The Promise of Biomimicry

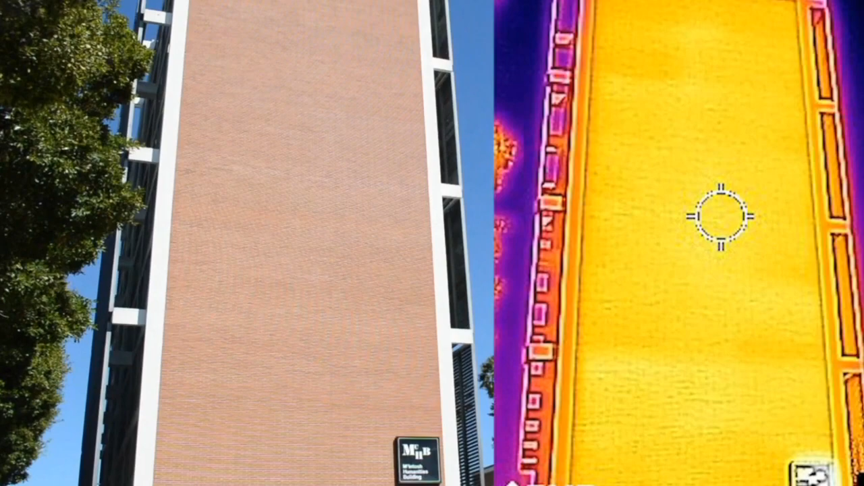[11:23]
From the front of it to the back of it, we know it cools up to about 30 degrees.